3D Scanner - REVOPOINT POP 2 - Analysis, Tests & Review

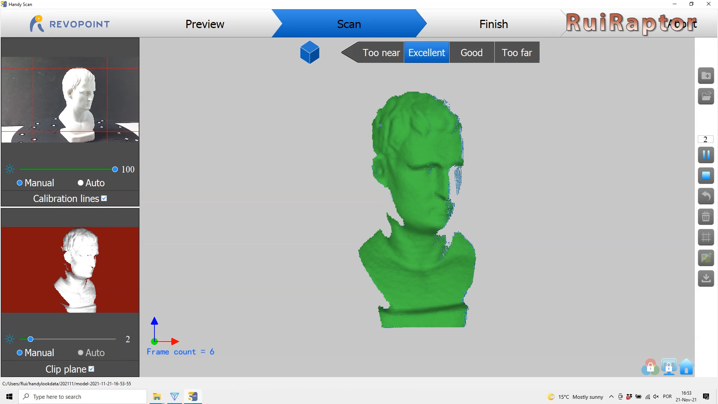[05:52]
At the top, there's a scale with the information if the scanner is at the correct distance from the model.
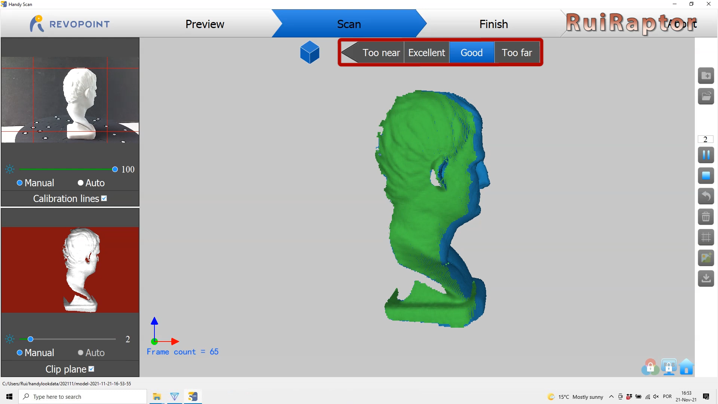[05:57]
At the left, we can see the image from the scanner's RGB camera and also the scanner's data sensor. It's also possible to adjust the intensity by moving the sliders. The option, clip plane, is used when we want the software to ignore the base,
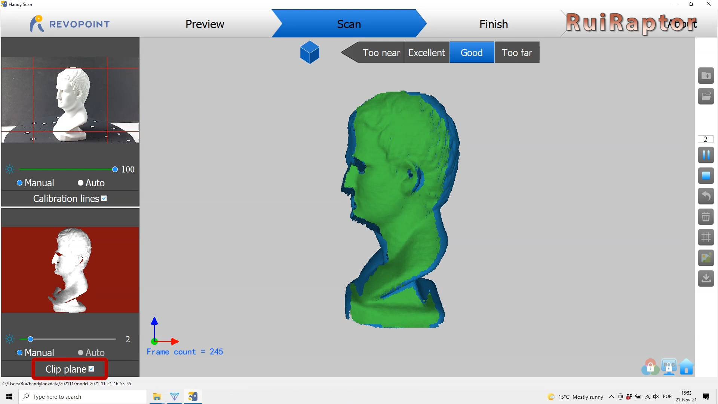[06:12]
which in this case is the turn table.
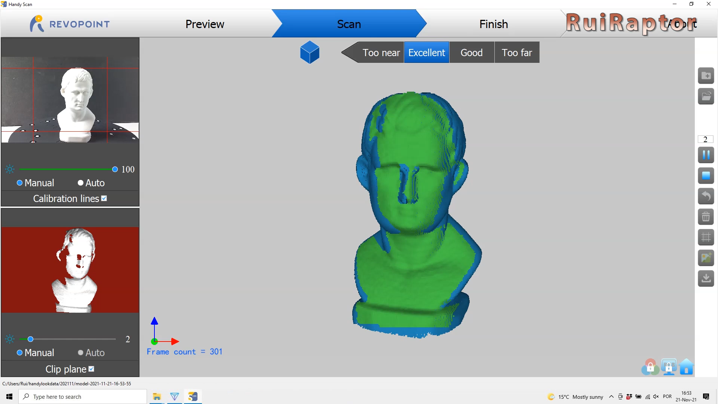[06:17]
Normally, one turn is enough, so now we pause the scan and change the model's
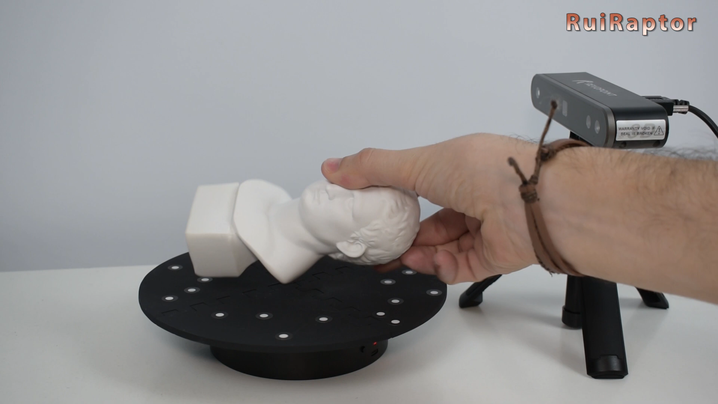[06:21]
orientation so that the scan can capture the remaining areas.
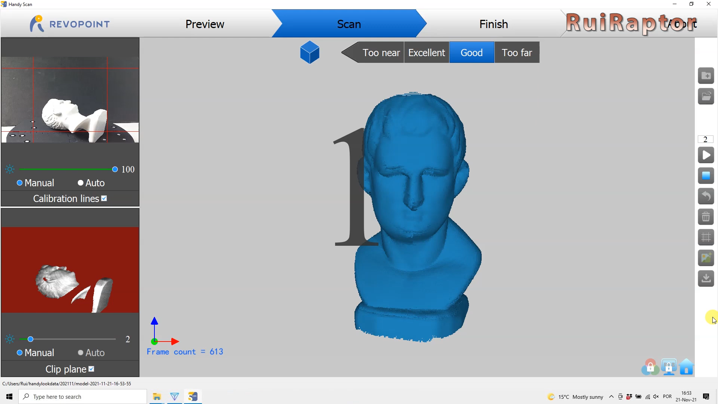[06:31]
The software will detect the new orientation and match the scan.
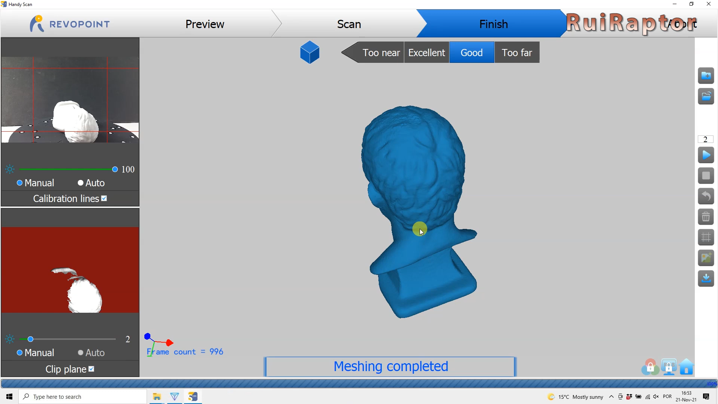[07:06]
We can export as PLY, OBJ and STL.
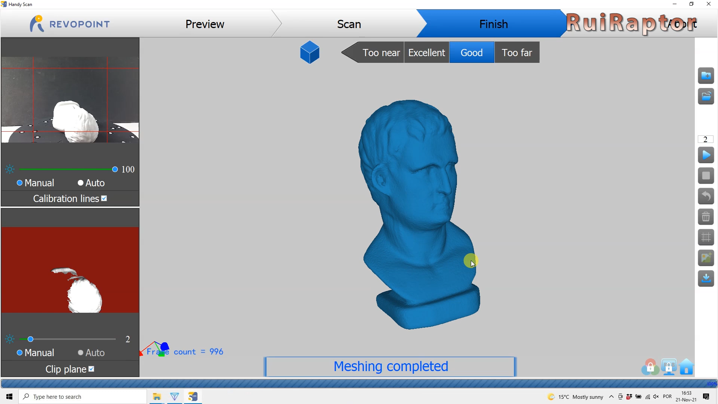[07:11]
The second software is only for post-processing,
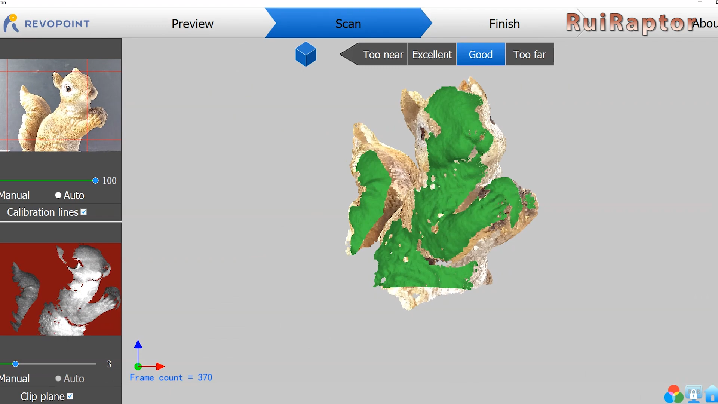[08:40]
Models with light colors are the easiest ones to scan.
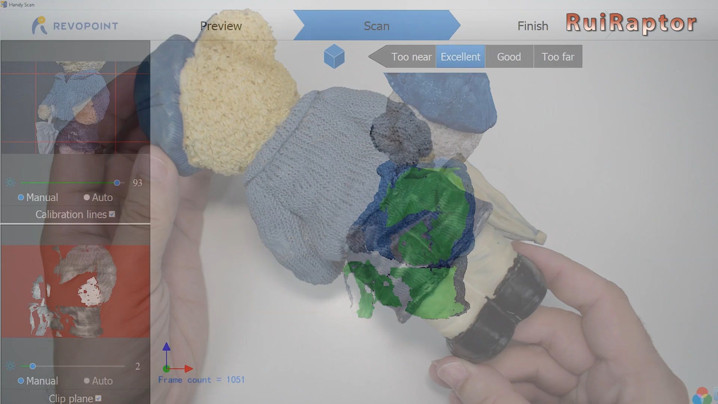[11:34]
For those areas the scanner had a bit of hard time to capture, especially the feet.
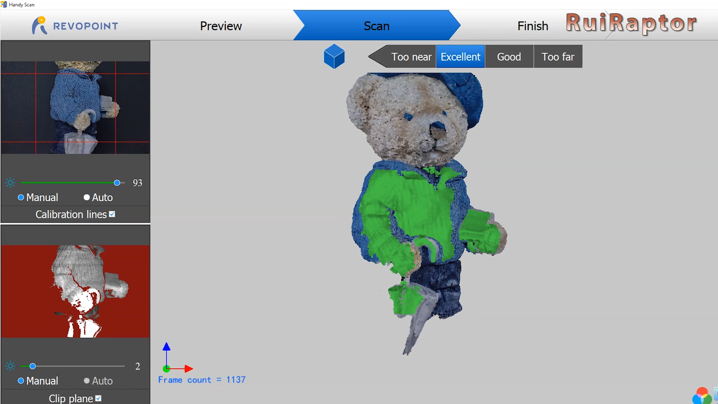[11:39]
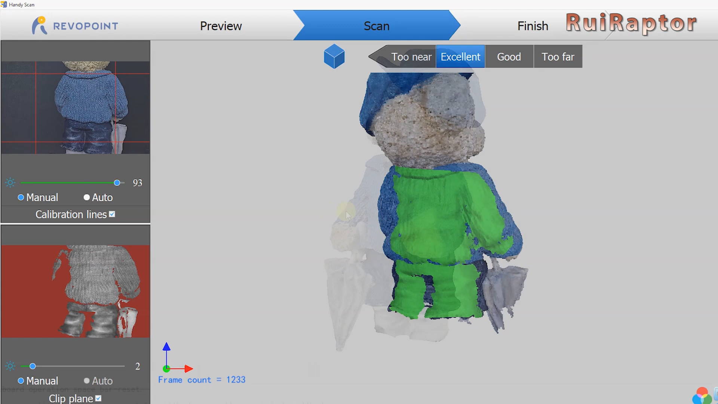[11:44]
All the details are there, but the feet are missing.
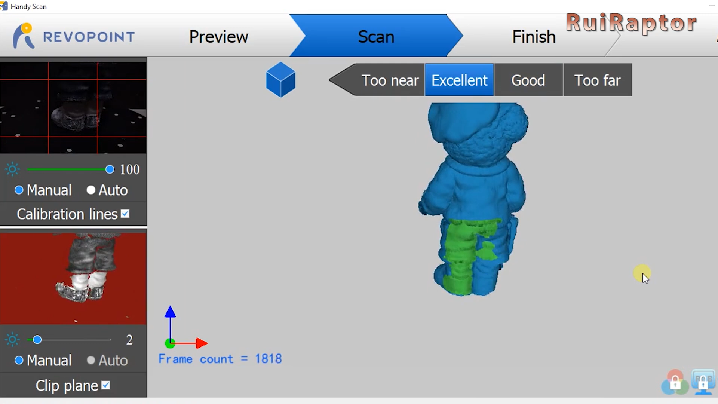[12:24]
With the baby powder, we now have to scan with the feet included.
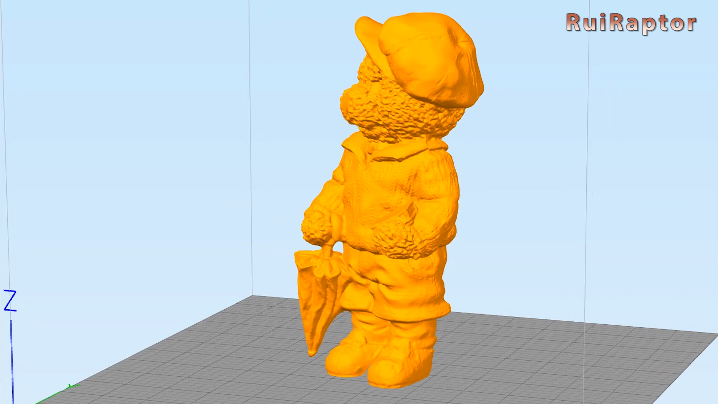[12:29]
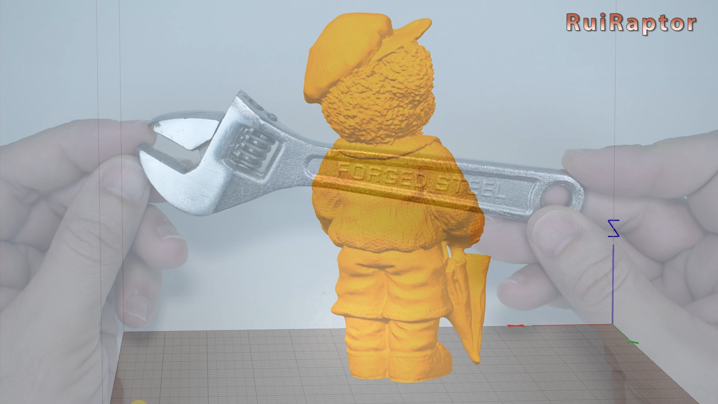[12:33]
For models like this one, that are very reflective,
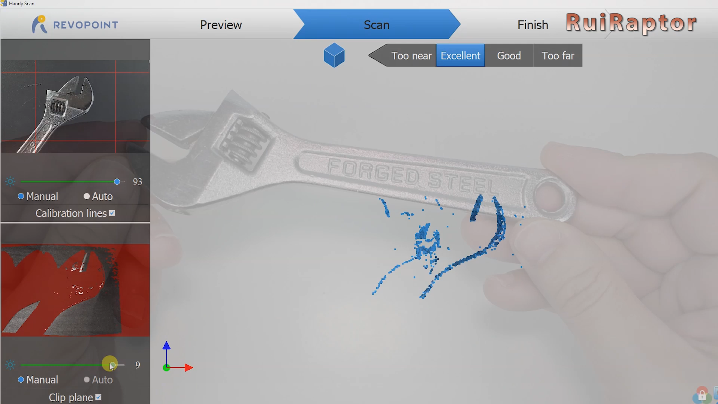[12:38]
scanners in general are not able to detect, and the POP2 is no exception.
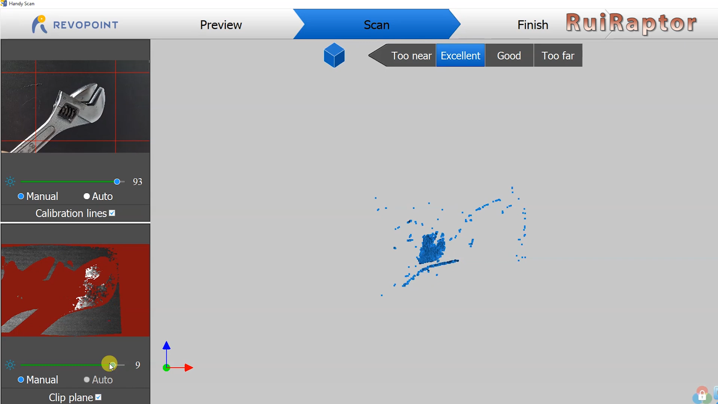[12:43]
For cases like this one, we need to use special techniques, but baby powder is not one of them. On the market, you can find spray cans like this one, for example, that are used just for scanners.